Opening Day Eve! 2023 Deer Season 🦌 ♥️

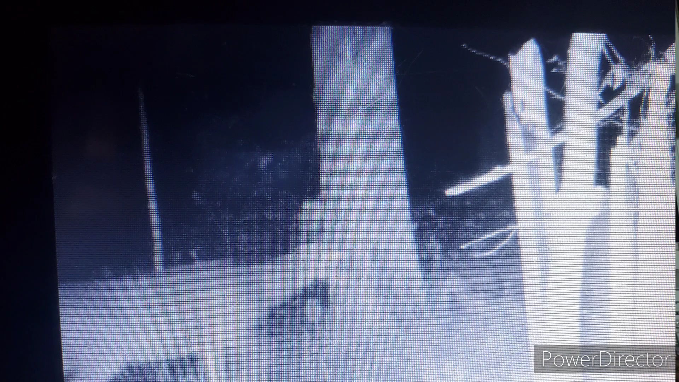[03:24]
big ben uh he was the only good
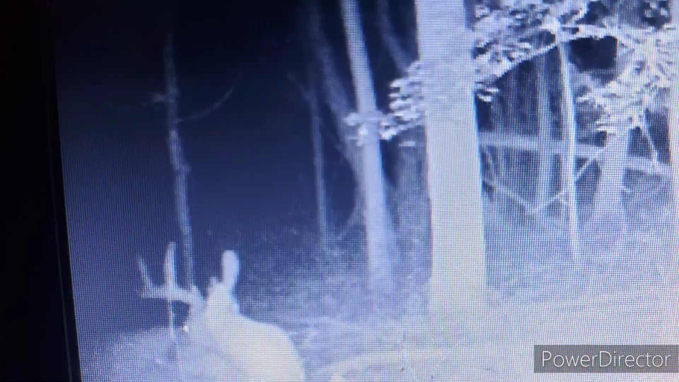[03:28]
looking you know prospect that I've gotten on the camera so far I mean if you've got bucks if you've got a buck